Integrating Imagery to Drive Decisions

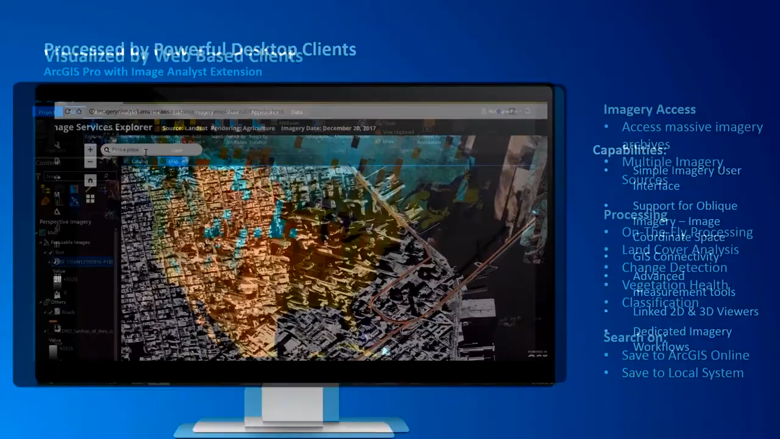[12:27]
And it can also be accessed by powerful desktop clients. The latest release of ArcGIS Pro has a number of brand new imagery capabilities that make the solution much more user-friendly towards imagery and provide some
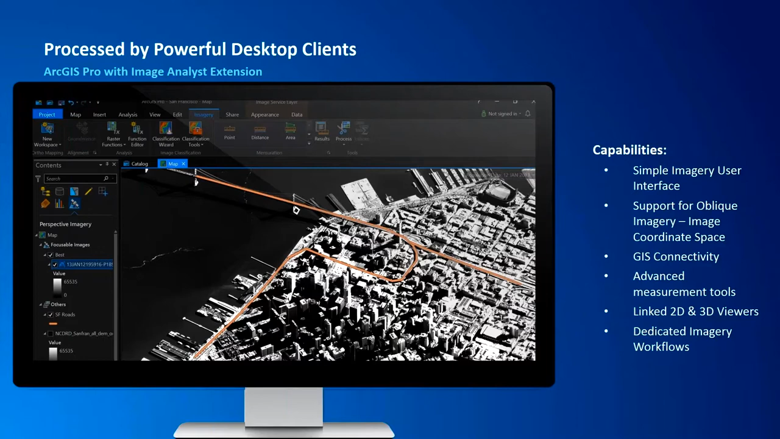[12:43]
very new and powerful processing capabilities that make ArcGIS Pro a true image processing solution for our end users.
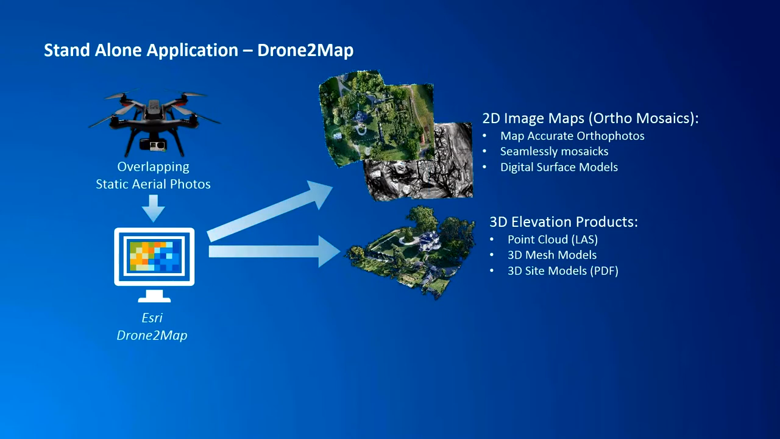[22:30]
And so this is essentially a point cloud where the color of the imagery has been pasted into it. And we actually create these structural models that you can work with in 3D and do different types of 3D intervisibility with. So it's very powerful with what we can do in 3D. And then the other thing Drone to Map can do is these smart inspection photos that allow you to actually just leave the picture it was taken by the drone, but go in and do different measurements and annotations, those types of things. And this would be used for like damage assessment or just evaluating a
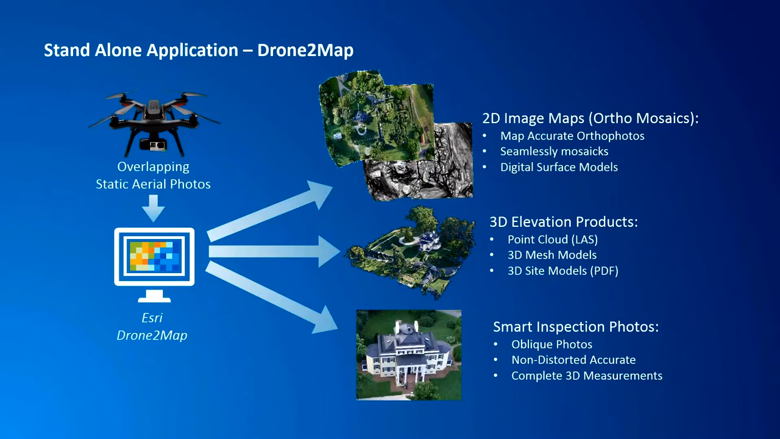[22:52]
particular target that you might have interest in. So that's our Drone to Map application. But we've also now pushed this capability into ArcGIS Pro, and it's called the Ortho Mapping Workflow. And this is a much more advanced version of Drone to Map. So Drone to Map is very focused on working with drone imagery, but the ortho mapping workflow can work with all different sources, and it does very rigorous block bundle adjustment across multiple photos
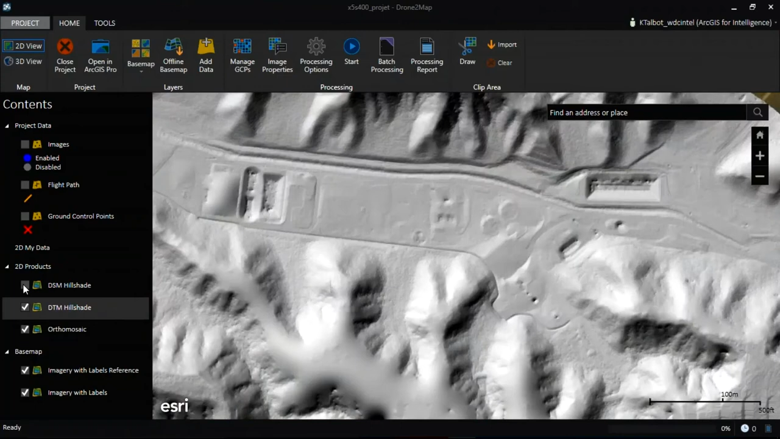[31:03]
We were also able to create a couple of digital terrain models, as well as digital surface models. And there are a variety of tools built into Drone to Map that you can use to calculate distance, area, and volume of these models as well.
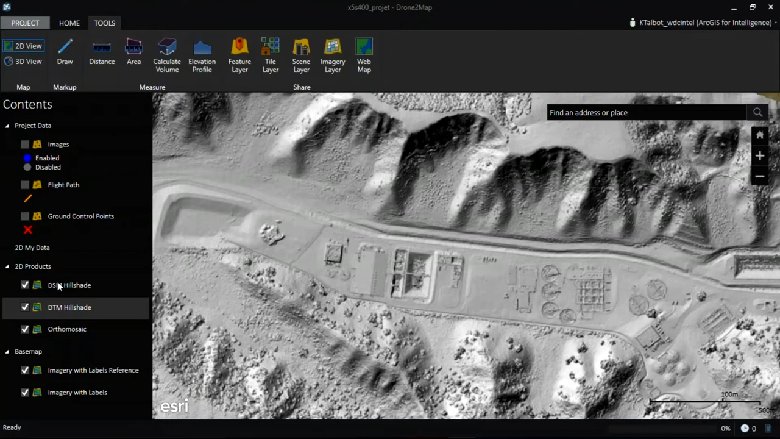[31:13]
Another thing that Kurt talked about was the processing report
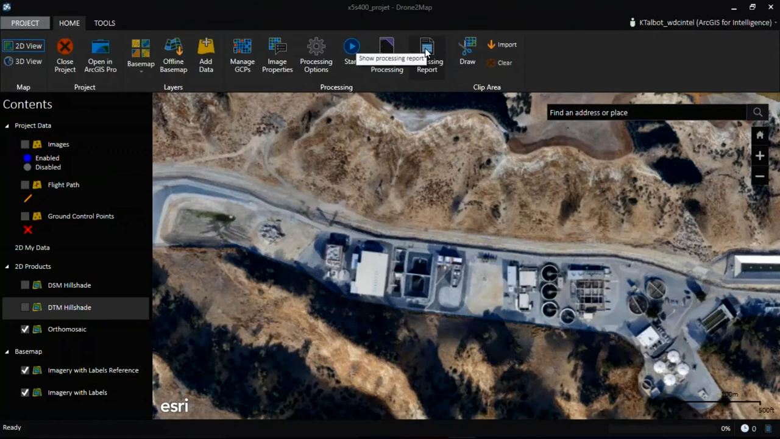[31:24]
that you get every time you run the software.
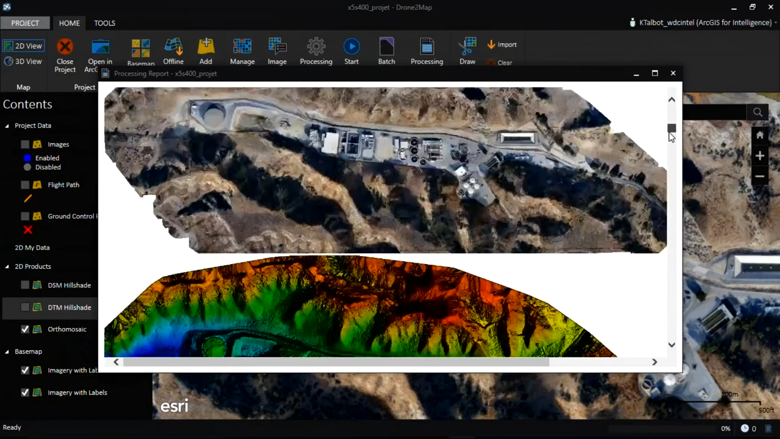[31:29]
And so here it shows us where
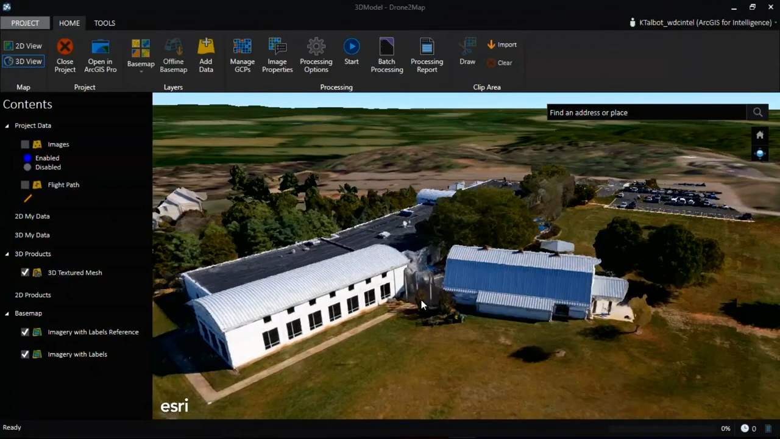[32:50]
the high resolution of this building in 3D, as well as some of the features around it.